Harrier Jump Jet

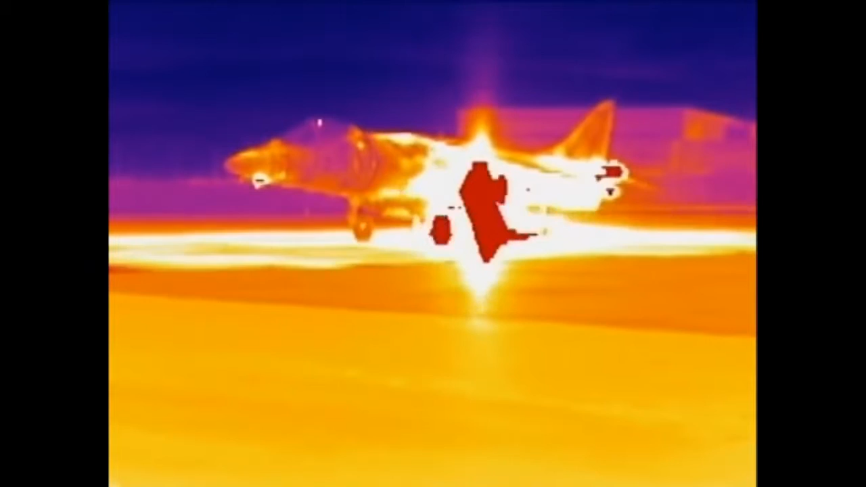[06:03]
24,000 pounds of thrust blast the entire weight of the 15,000-pound Harrier vertically into the air.
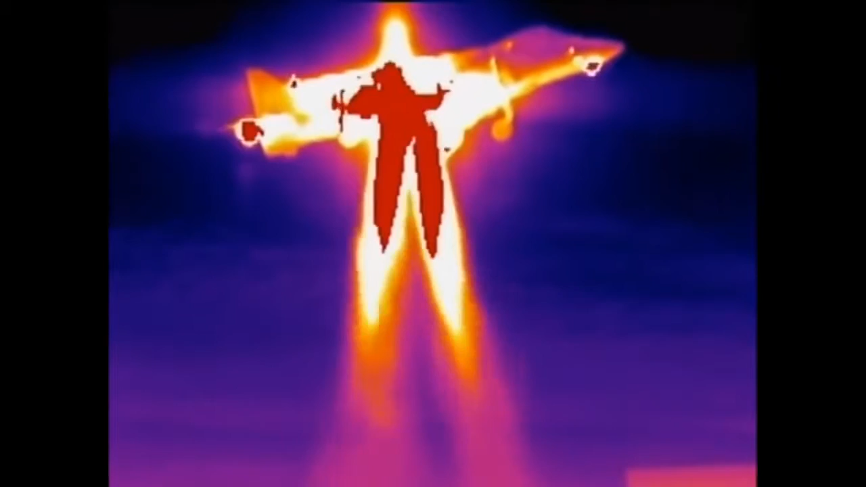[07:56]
In the thermal image, the puffer ducts show up as hot spots on the wingtips, nose, and tail.